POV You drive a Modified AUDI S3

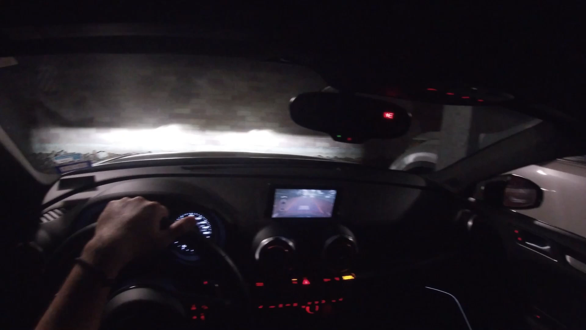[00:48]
me put it in just dynamic mode oh
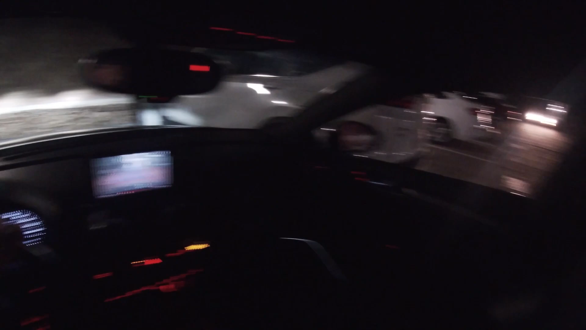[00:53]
my god there's a car coming out it looks so stupid I have like the GoPro on my head so I look kind of dumb I don't know how it feels but I feel kind of weird with it
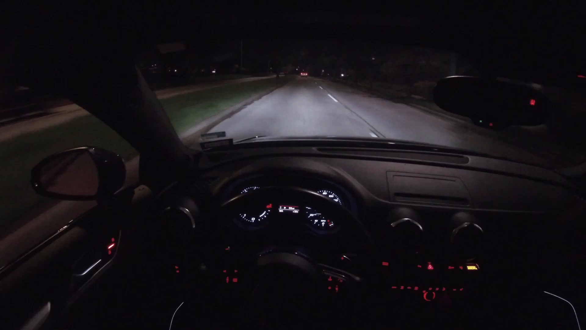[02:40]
um it's pretty good tune I might put up the windows in a little bit just so I can talk more but I just want to show you guys some more exhaust notes and stuff like that this road's a little bit bumpy so I might not pull send right here but um if I do get a clearing I'll definitely be doing that more than enough power